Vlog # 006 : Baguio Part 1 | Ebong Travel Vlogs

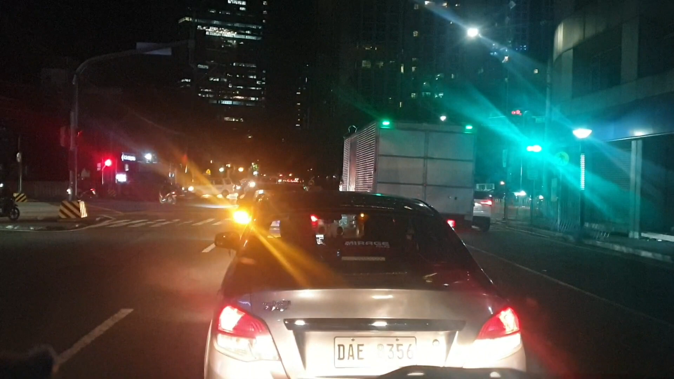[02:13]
Kaliwa tayo sa Windway ulit. Makaakit tayo sa flyover.
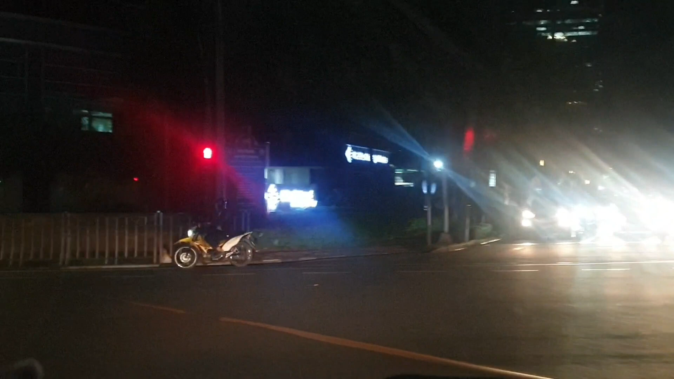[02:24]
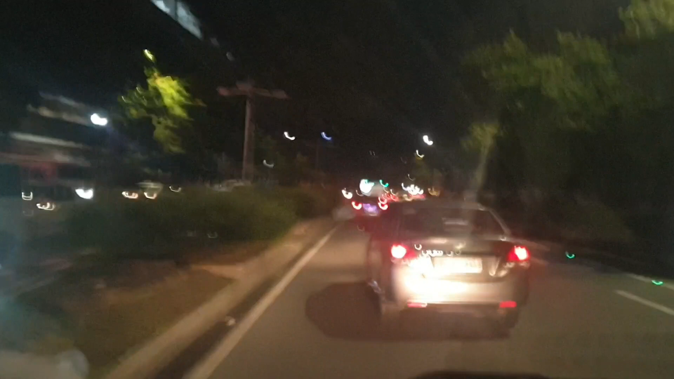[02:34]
Kanan na yan sa ilalim, papuntang Ichayan, uwing to Pasay, Alabang, Cavite.
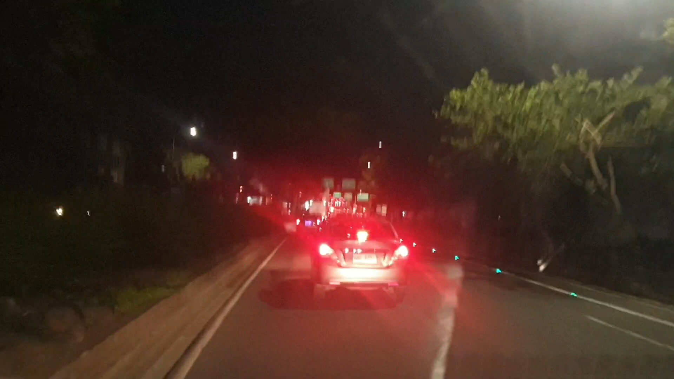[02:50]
Yan yung sa kanan na yan, sagad sa kanan.
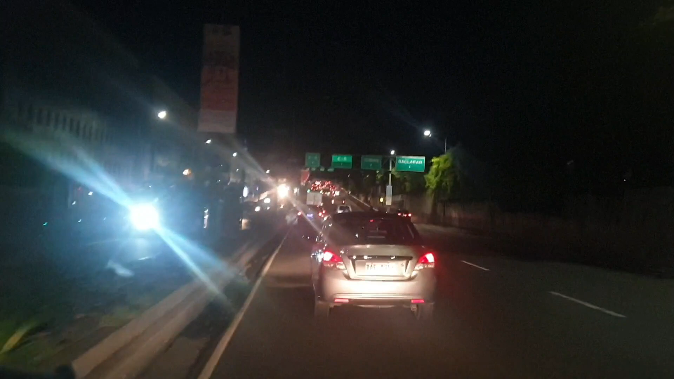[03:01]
Yung dito naman sa taas, yung pinakakanan naman, uwing to Cubao naman yan, Itza. Tayo ngayon sa C5, yung nakalagay na C5.
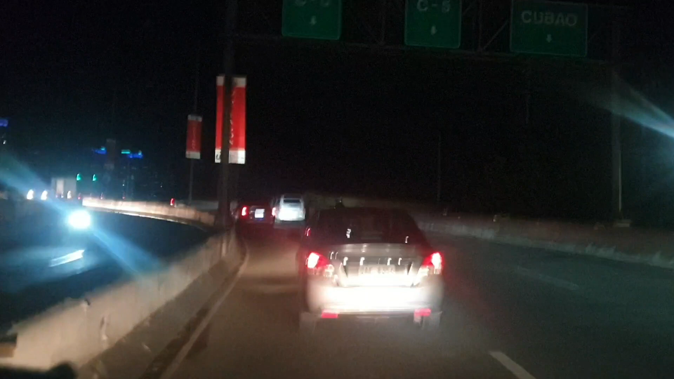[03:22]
Kaliwa tayo.
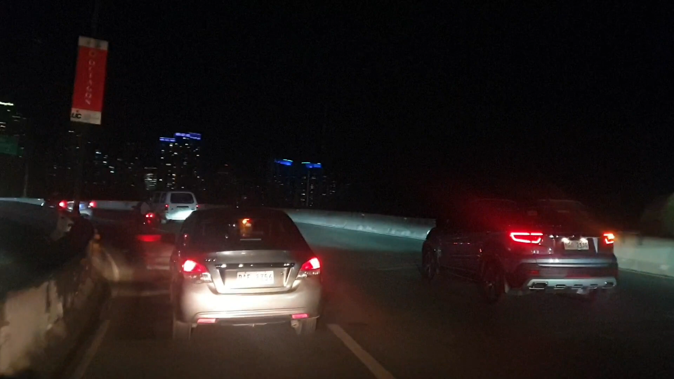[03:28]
Ano, yan yung papunta kong bawa sa kanan. Ayan. Dito na tayo sa papuntang C5. Sa taas na tayo. Bilis lang ah. Wala pong kalating oras, nandito na ako sa BGC ah.
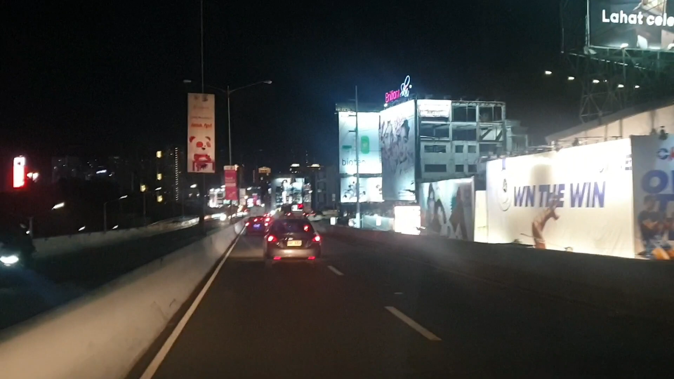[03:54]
Galing ako ng Valencia. Quezon City, sa Broadway malapit. Ngayon naman, meron din naman dalawa dito na nakalagay.
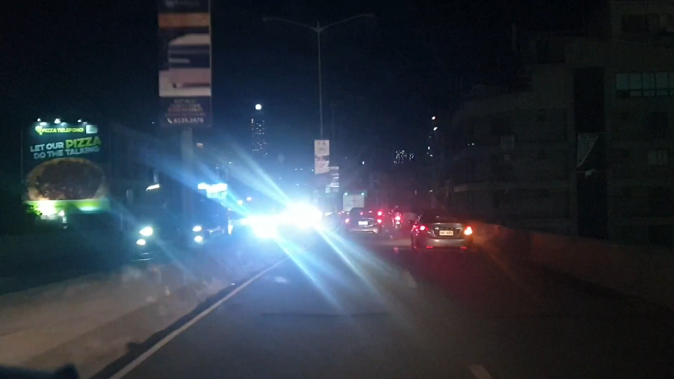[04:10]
Yung nasa kanan na linya, ayan yung papuntang C5. Itong diretso na to, yun yung papuntang BGC. Bonifacio Global City. BGC na. Ay kabilis eh.
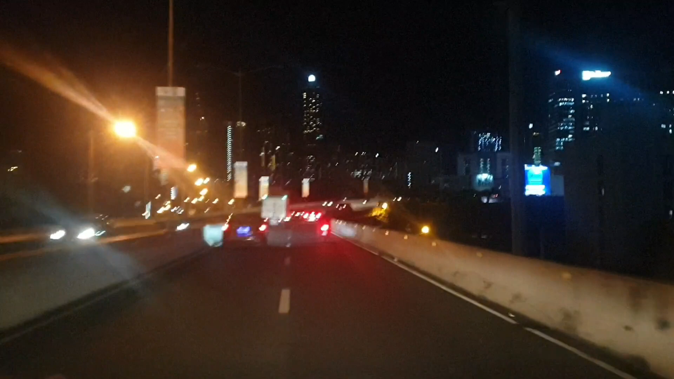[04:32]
Pagdating naman dito, sagad ay sa kanan kasi yun yung papunta na sa office ng susunduin ko.
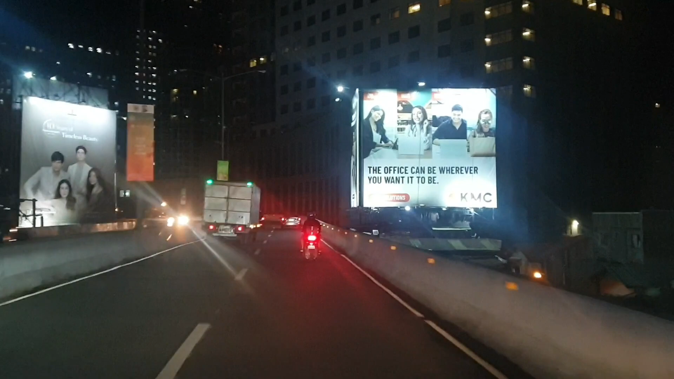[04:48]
Pagkababa na pagkababa, yan na yung ano,
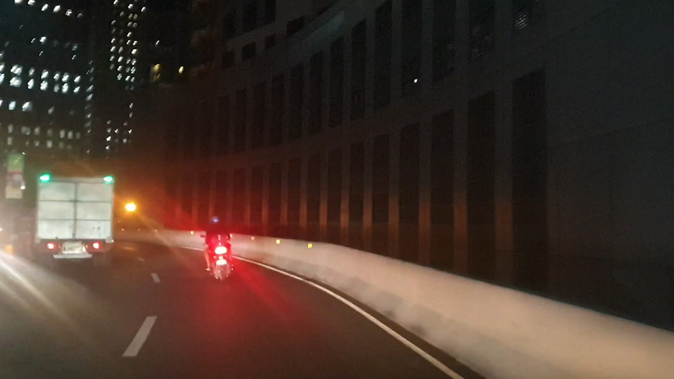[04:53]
yan na yung pakanan doon papunta sa office. Ito. Ngayon St. Luke's nasa harap. Ito kanan na tayo dito. careful.